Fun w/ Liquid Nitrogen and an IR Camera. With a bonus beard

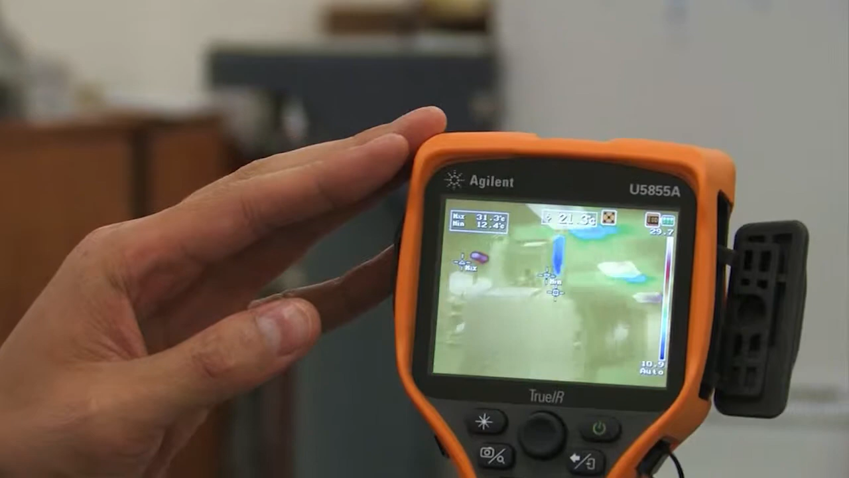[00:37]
So as I scroll up and down I can measure on the outside of this doer that
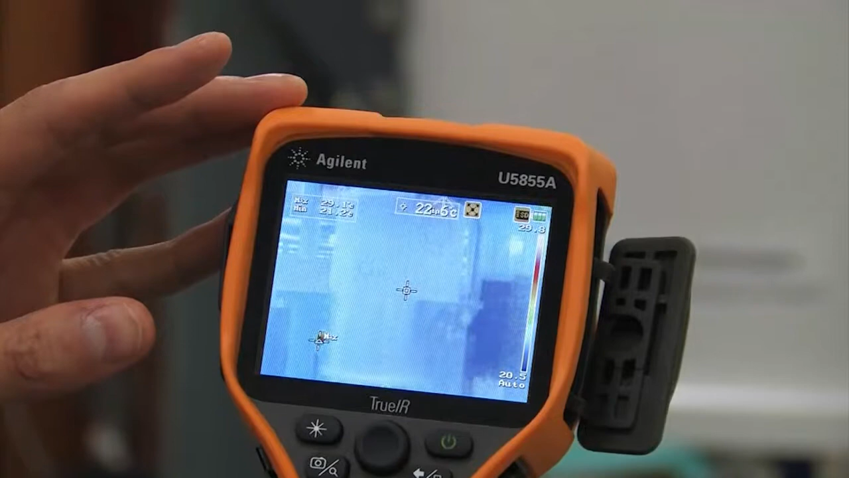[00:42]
actually insulates that superconducting magnet really well and the outside of the doer
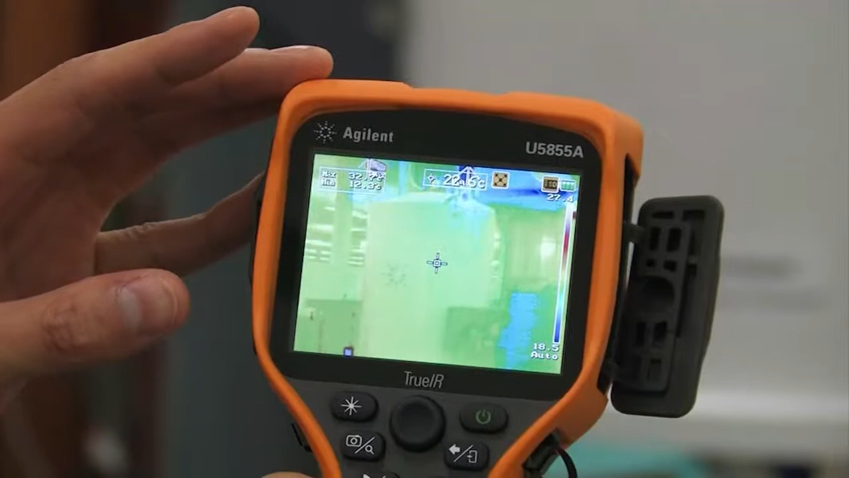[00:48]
measures about 22.6 degrees Celsius.
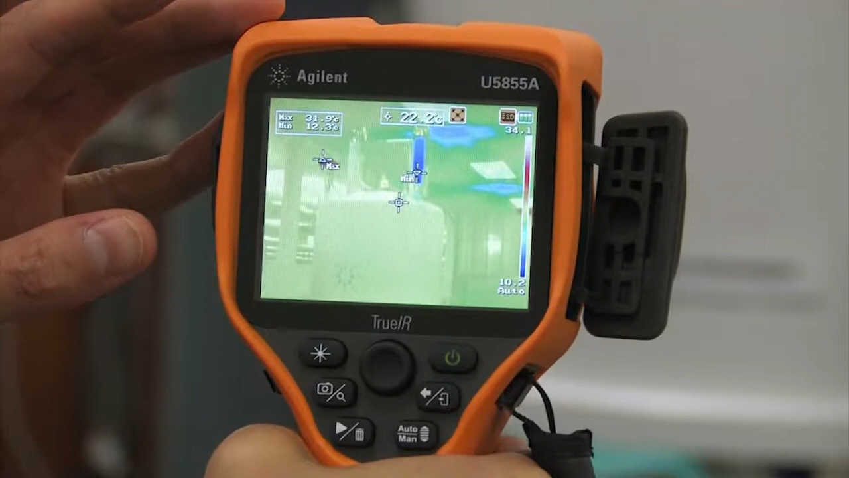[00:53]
On screen: spot 22.2°C
As I scroll up you actually see there's a cold spot there. So this cold spot is actually connected directly to the liquid nitrogen layer of this doer and
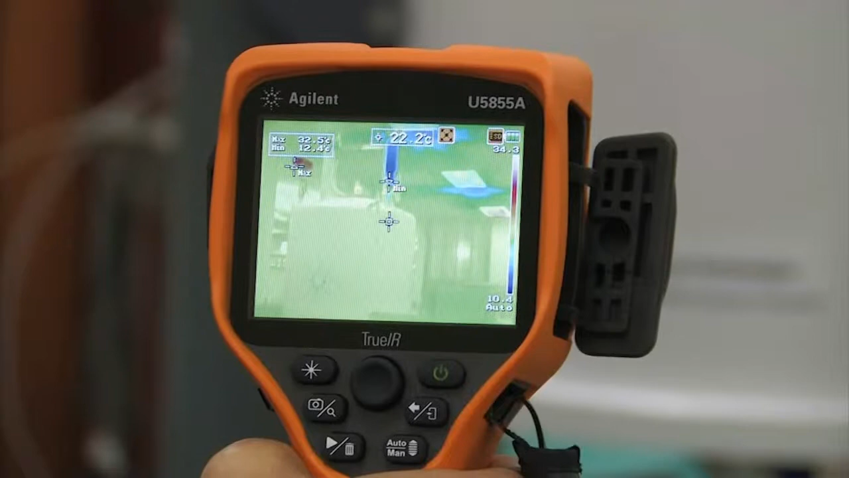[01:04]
On screen: spot 22.2°C, max 32.5°C, min 12.4°C
actually this cold spot is measuring about 12.4 degrees Celsius and that's allowing the liquid nitrogen to boil off into the atmosphere.
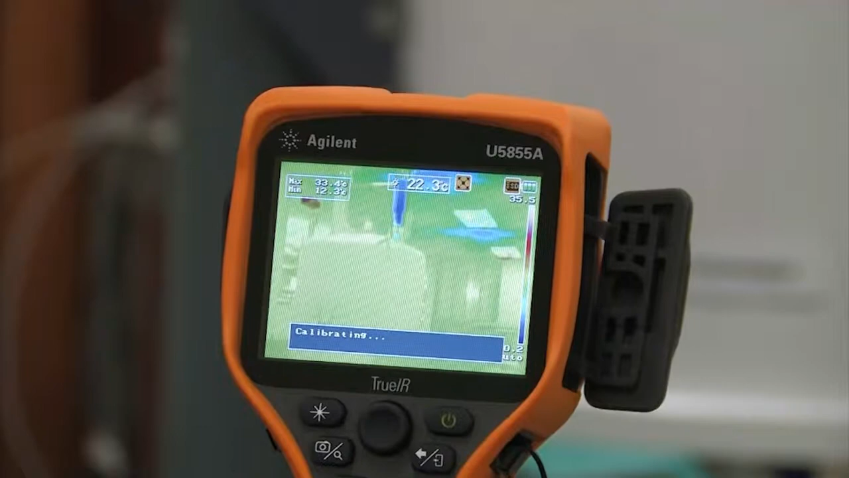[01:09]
In this image you can also see a hot spot here.
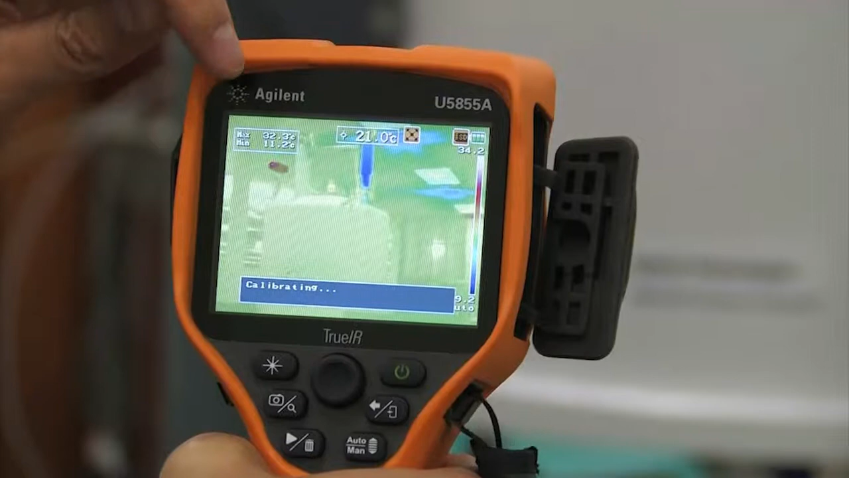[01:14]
On screen: spot 21.0°C
It actually the hot spot is the monitoring system for this
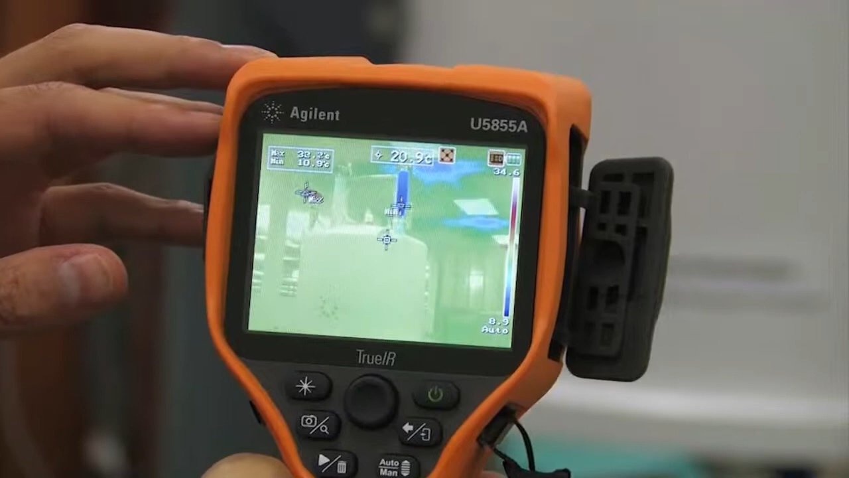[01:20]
On screen: spot 20.9°C
superconducting magnet and it's just putting out some heat there.
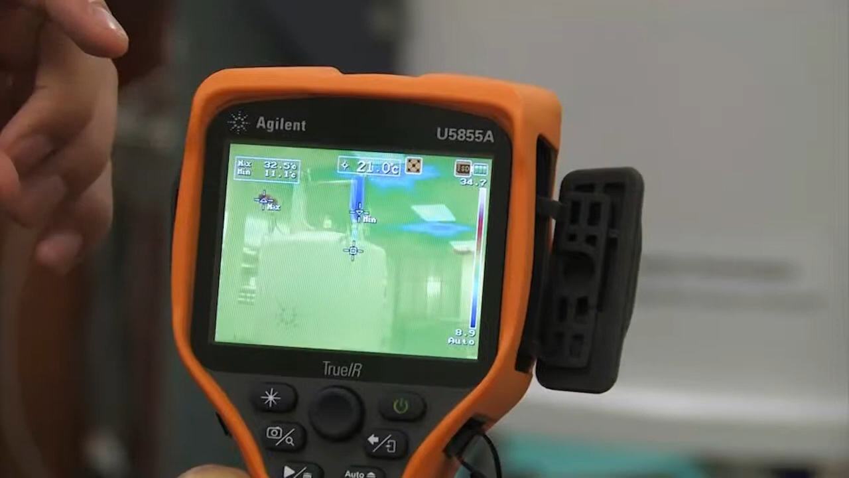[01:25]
On screen: spot 21.0°C
So that's this really cool superconducting magnet. However, you probably clicked on this video to see the liquid nitrogen.
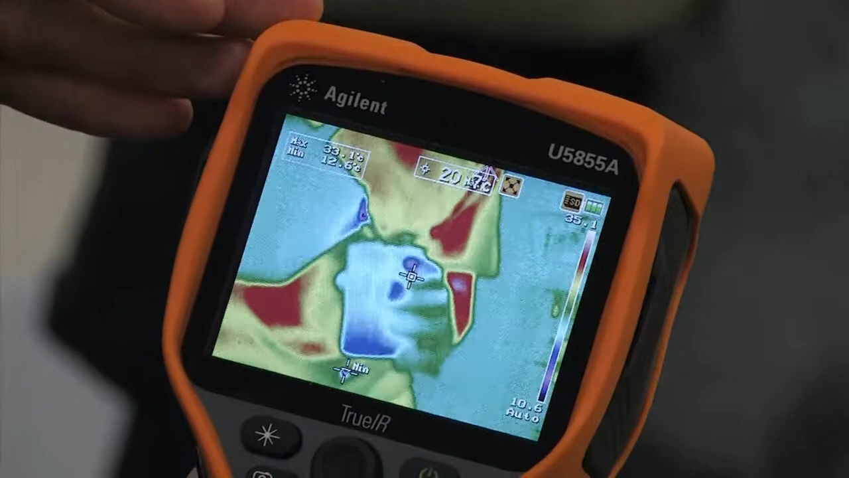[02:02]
So as that's being poured in you get some cool fogging
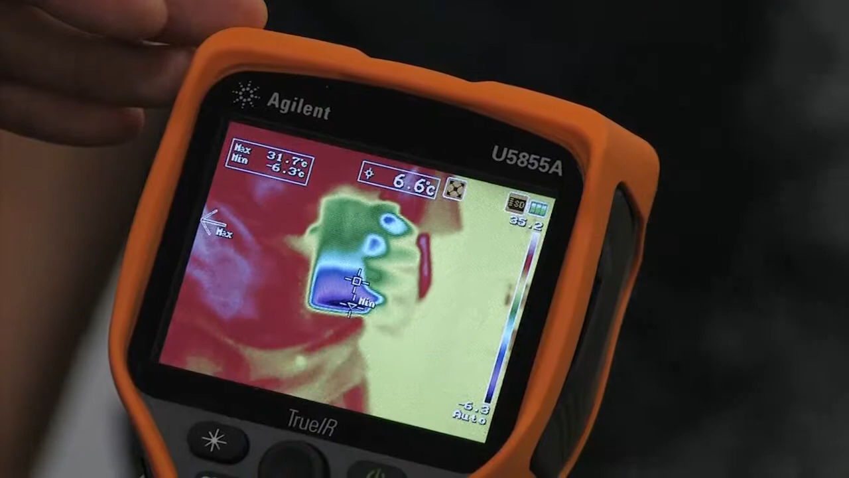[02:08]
On screen: spot 6.6°C, max 31.7°C, min -6.3°C
effect and then the liquid nitrogen at the bottom there is super cold.
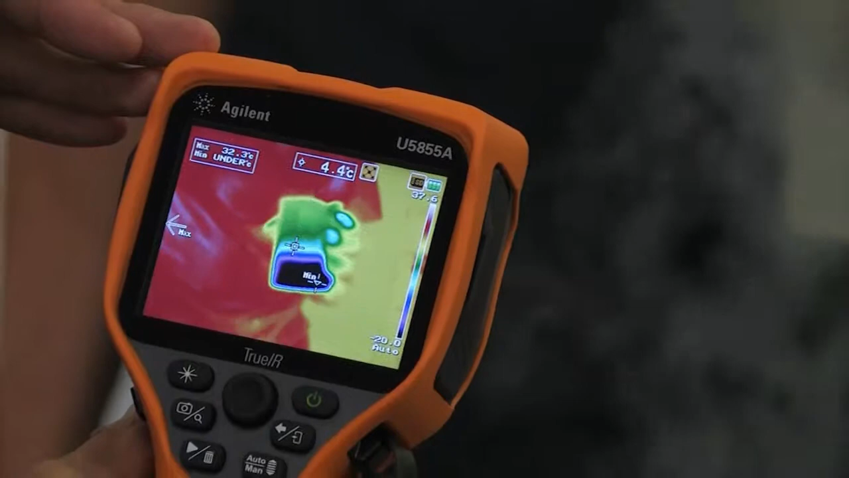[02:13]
On screen: spot 4.4°C, max 32.3°C
As the glass is getting colder we see that the temperature is
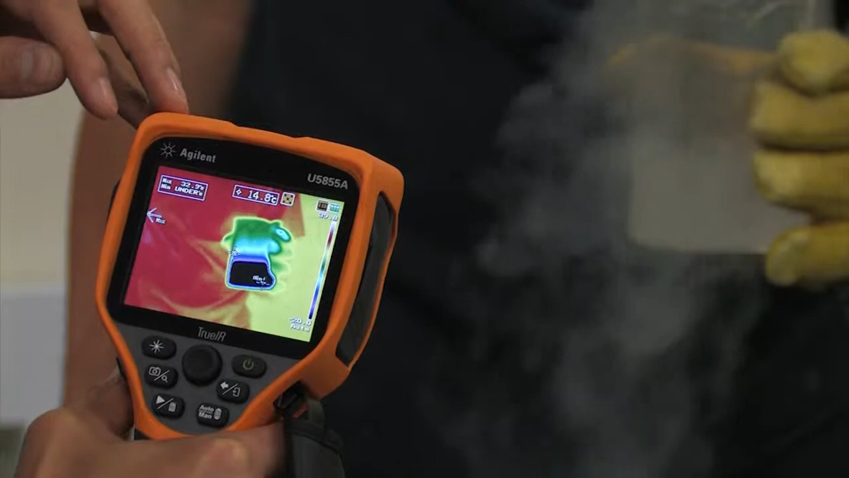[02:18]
underneath the range of our temperature thermal imager.
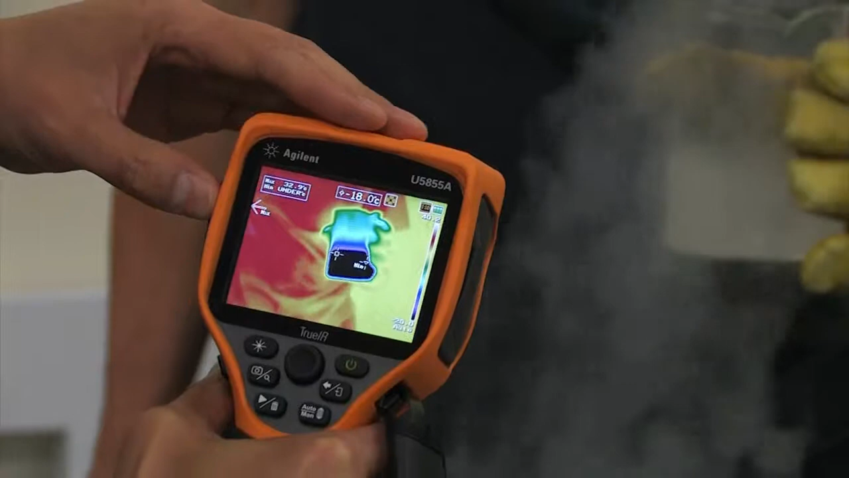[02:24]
The temperature of liquid nitrogen is actually the boiling point is minus 196 celsius 77 kelvin so that's super cold.
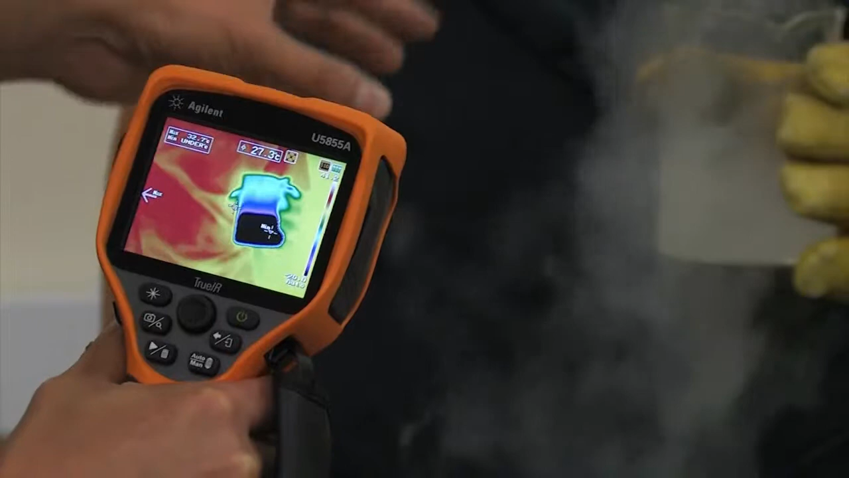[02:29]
You can actually see it boiling off right now.
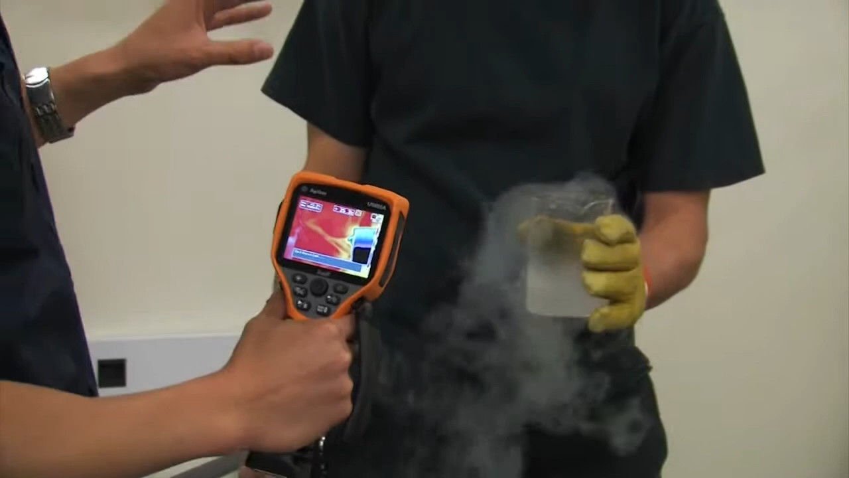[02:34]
What we're going to do now is I'm going to have Mario put his hand in danger by putting his finger into the cup.